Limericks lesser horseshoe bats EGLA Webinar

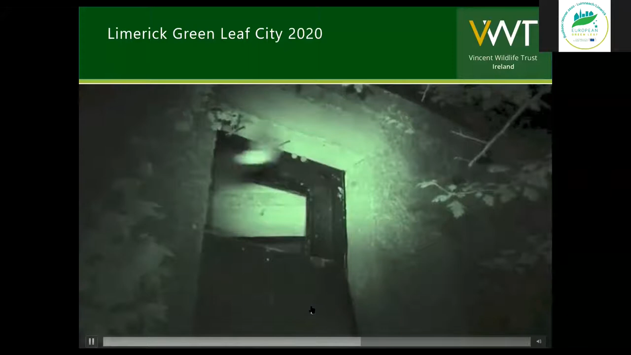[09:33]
Now, the sound that you hopefully heard there was the echolocation call of the lesser horseshoe bat. Now, normally, we don't hear that because most of the sounds made by bats are ultrasonic. But by using a detector, a special piece of equipment called a bat detector, if we set that to between 108 to 110 kilohertz, we are able to eavesdrop on the sounds that the bats make.
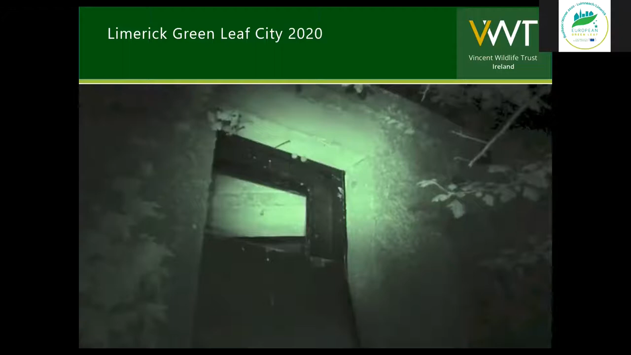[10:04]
So, the bat detector transforms the ultrasonic sound into an audible sound. And in the case of the lesser horseshoe, that's what I believe is a beautiful melodic warble. And for me, that is definitely, most definitely, the sound of the summer. Now, hopefully, in this photograph, you will see the beautiful broad wings of the lesser horseshoe bat.